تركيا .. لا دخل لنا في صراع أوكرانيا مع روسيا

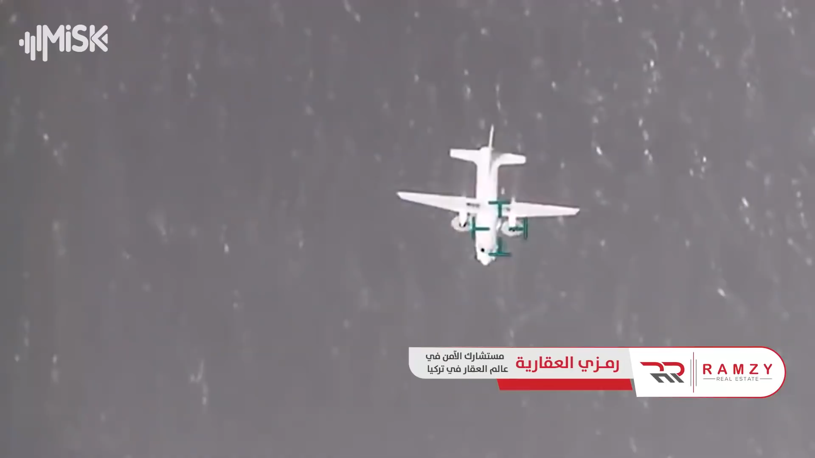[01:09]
نشر الجيش الأوكراني على موقعي في فيسبوك مشاهد لمسيرات تركية من طراز بايراكتار تي بي 2 تقوم بقصف